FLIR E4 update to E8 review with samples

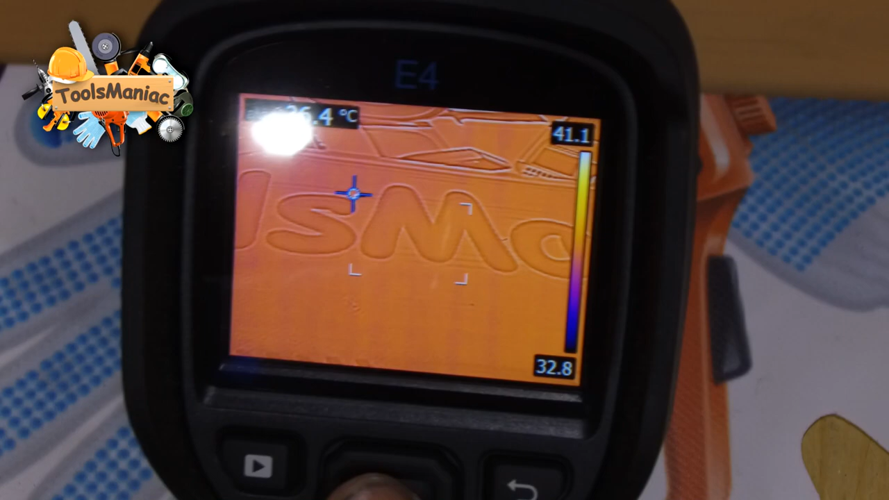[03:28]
αλλά σε ποιο είναι το πιο ψυχρό σημείο εκείνη τη στιγμή.
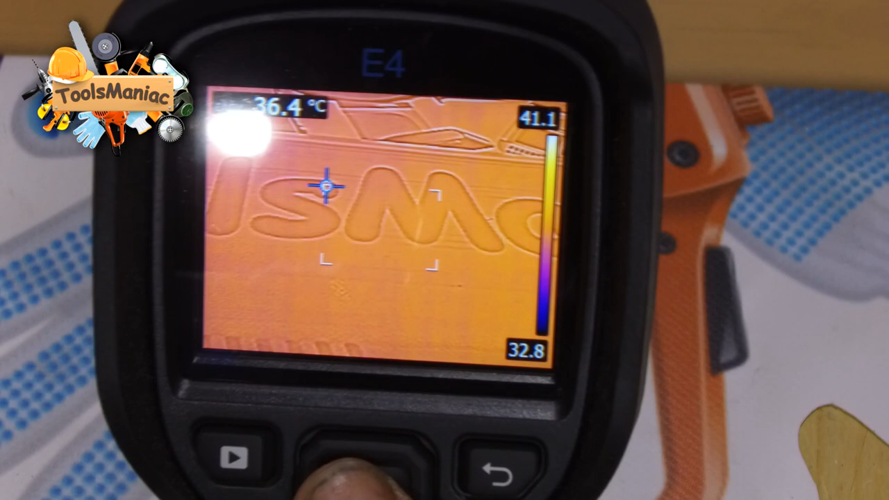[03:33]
On screen: spot 36.4°C
Μετά πάμε σε τριών σημείων που έχουμε 1, 2, 3 σημεία και μας δείχνει τρεις διαφορετικές θερμοκρασίες ανάλογα με το σημείο, σημείο 1, 2, 3.
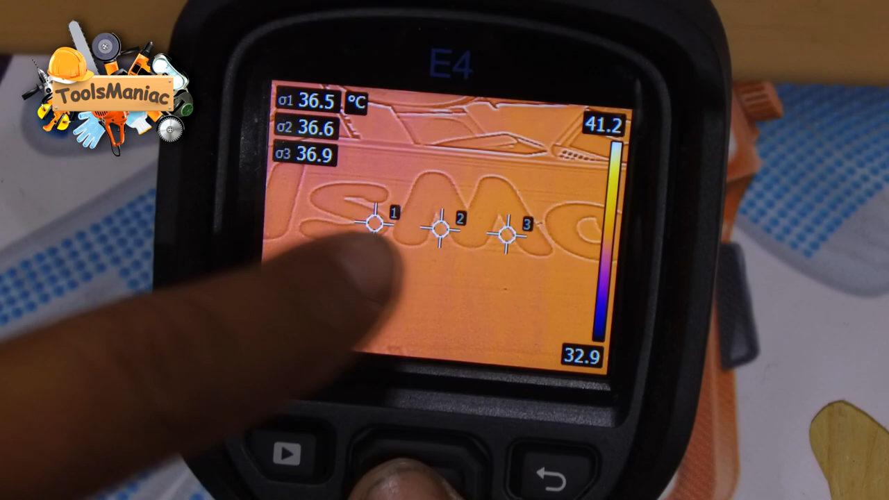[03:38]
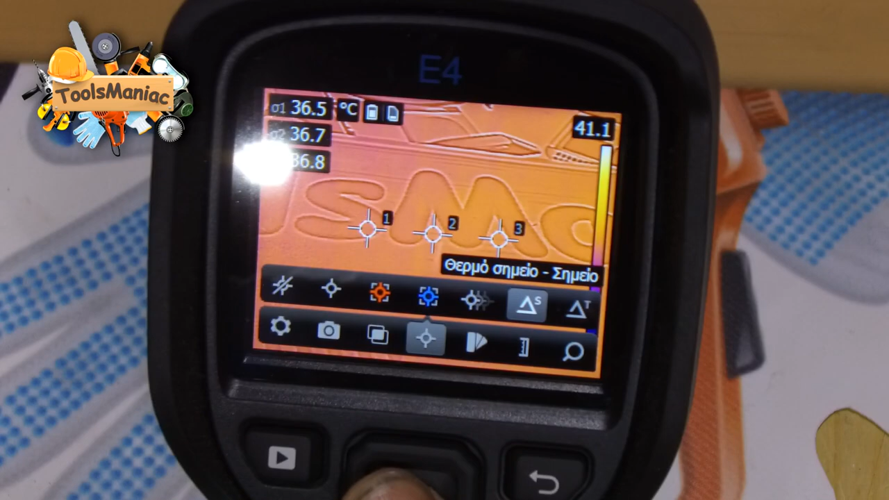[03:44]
Μετά έχουμε το κανονικό σημείο στο κέντρο και το πιο θερμό, το οποίο εντοπίζει μόνης,
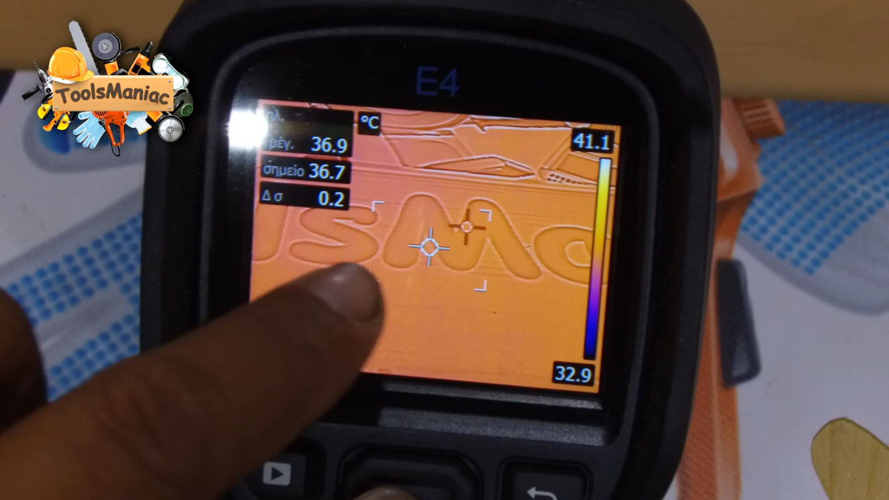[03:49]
On screen: spot 36.7°C, scale bottom 32.9°C
και από κάτω έχουμε την διαφορά της θερμοκρασίας, δηλαδή διαφορά θερμοκρασίας σημείου με το πιο θερμό σημείο.
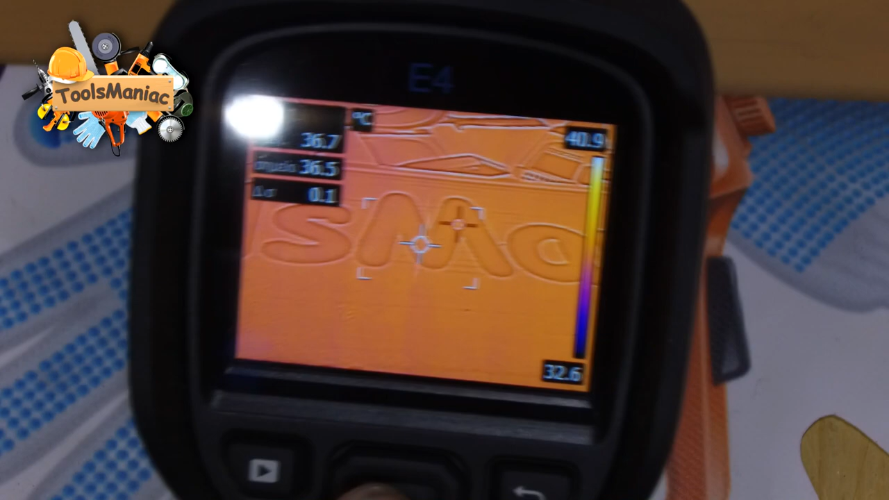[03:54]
On screen: scale top 40.9°C, scale bottom 32.6°C
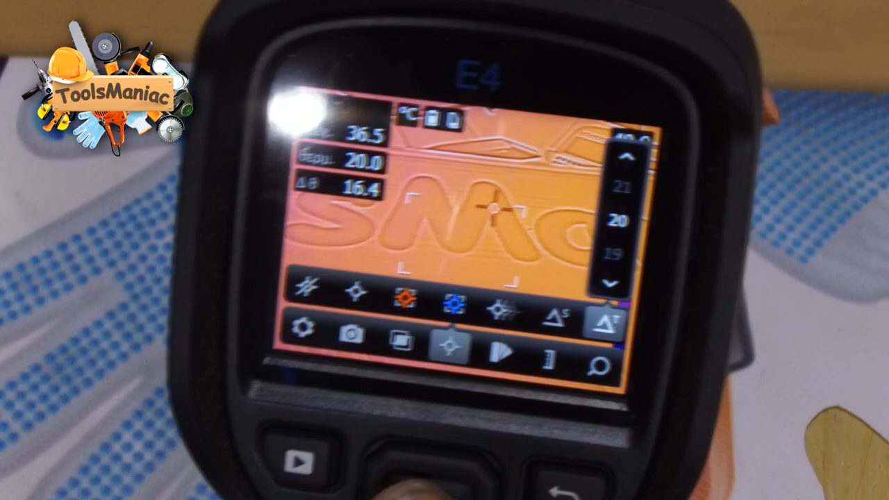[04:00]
Και έχουμε και το σημείο της θερμοκρασίας που του λέμε εμείς, έχουμε μια θερμοκρασία 20 βαθμών και ψάχνουμε, ας πούμε,
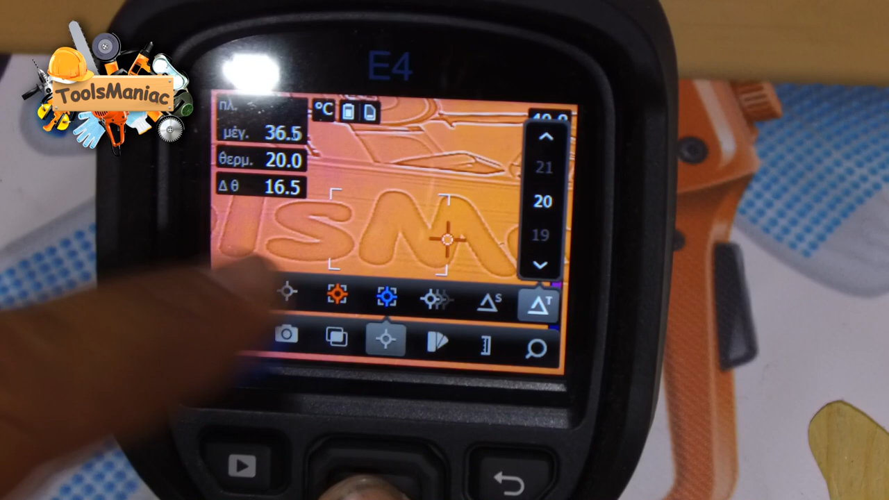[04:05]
On screen: max 36.5°C
μια θερμοκρασία, τι διαφορά έχει το σημείο αυτό από τους 20 βαθμούς.
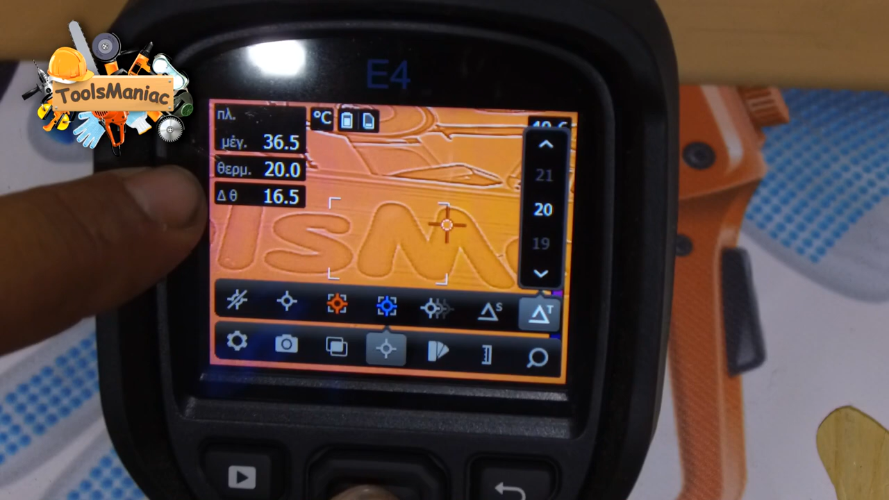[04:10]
On screen: max 36.5°C
Μας λέει από κάτω ότι έχει 16,5 βαθμούς διαφορά, δηλαδή το σημείο αυτό είναι στους 36,5 βαθμούς.
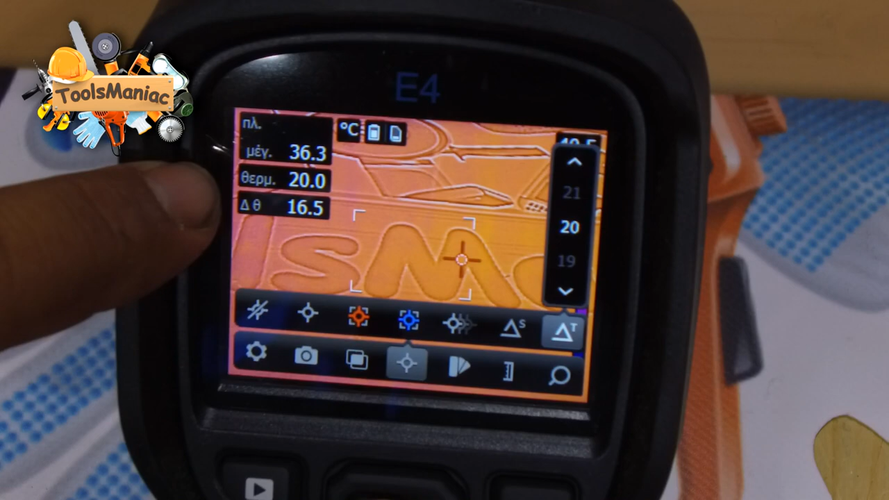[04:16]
On screen: max 36.3°C
Εμείς έχουμε θέσει σαν όριο τους 20 βαθμούς και μας λέει ότι έχει διαφορά θερμοκρασίας 16,5 βαθμούς.
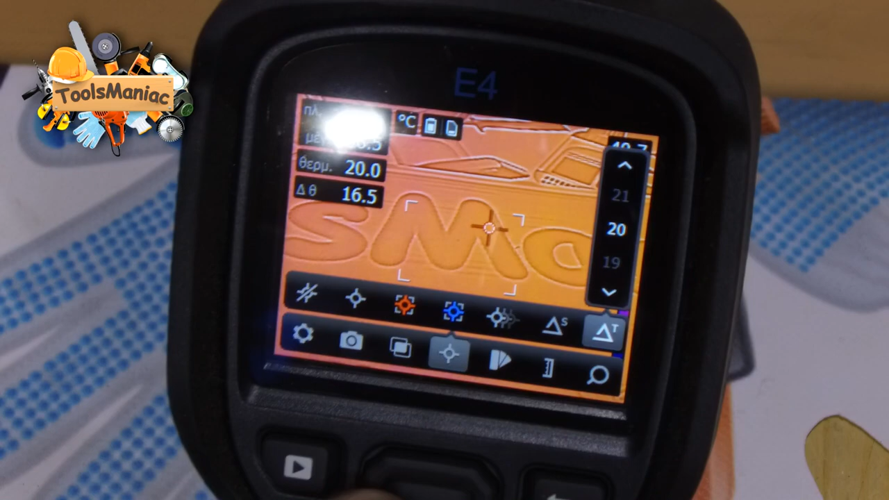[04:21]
Αρκετά χρήσιμη και αυτή η λειτουργία.
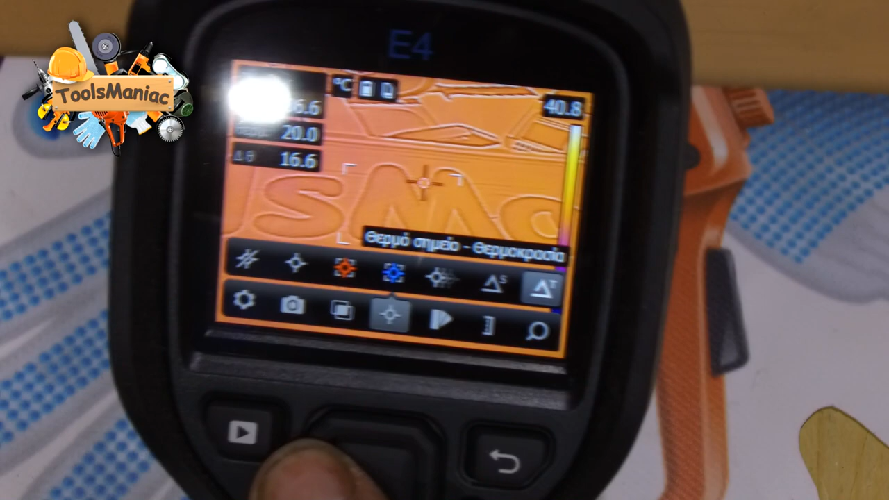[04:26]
Να το βάλουμε στο πιο θερμό σημείο όπως το είχα βάλει και πριν και να δούμε και τα χρώματα.
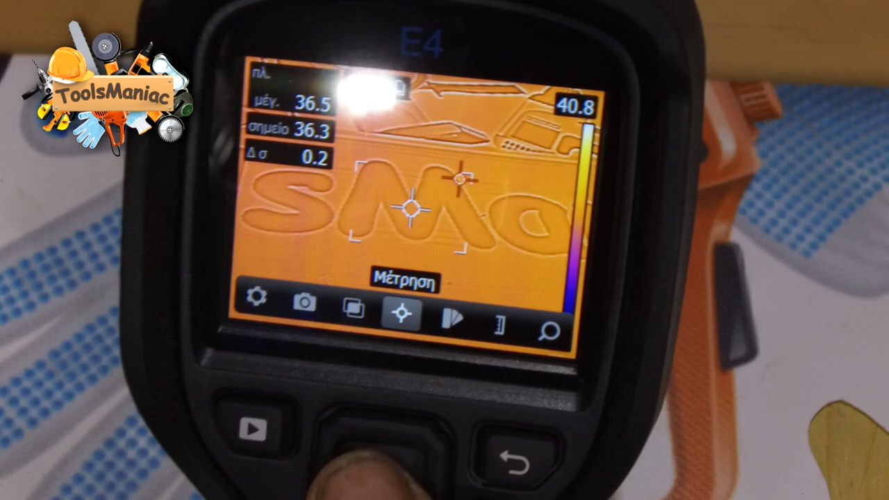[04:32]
Στην απλή την E4 έχει μόνο αυτό το χρώμα που βλέπουμε, ενώ εδώ μπορούμε να επιλέξουμε σε ουράνιο τόξο.
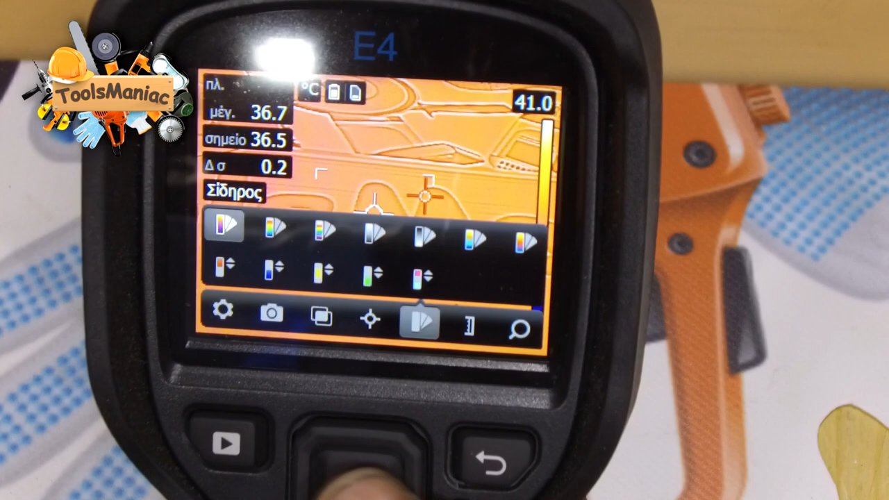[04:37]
On screen: spot 36.5°C, max 36.7°C, scale top 41.0°C
Έχει υψηλή αντίθεση ουράνιο τόξο, θερμό λευκό, θερμό μαύρο, αρκτική, λάβα.